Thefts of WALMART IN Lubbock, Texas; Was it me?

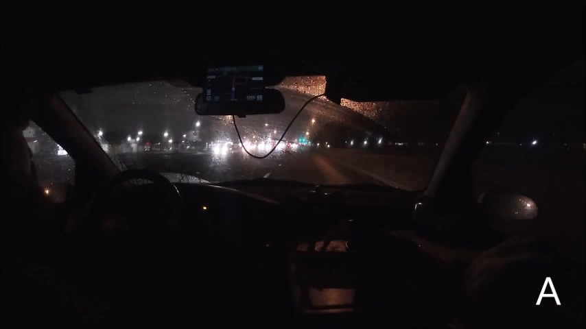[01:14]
Yeah, you mark it. I was fairly confident of that walk, but... Maybe... Maybe this is better. Okay, I got to get past here. Does it take a right? I'm going to get into this... Oh! I'm going to get into this line in case that guy wants to take a right. And then I'll move back over. Because I'm certainly getting on... Oh, God. Okay. One. All right.